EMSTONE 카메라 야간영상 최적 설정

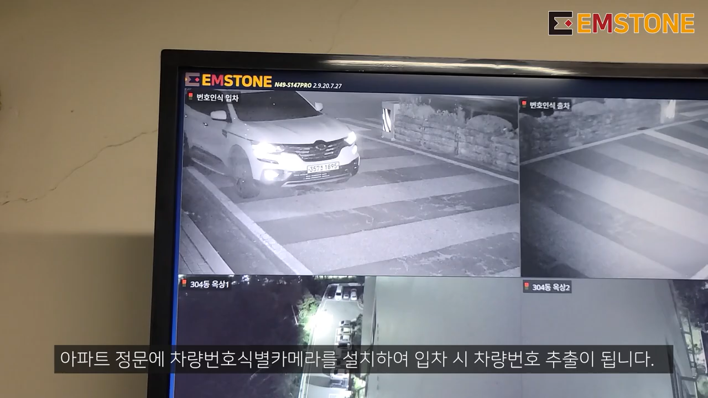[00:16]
입차되는 차량에 이제 추출을 해서 이 차량이 정문부터 이제 어떤 동선 라인을 타고 들어올 겁니다.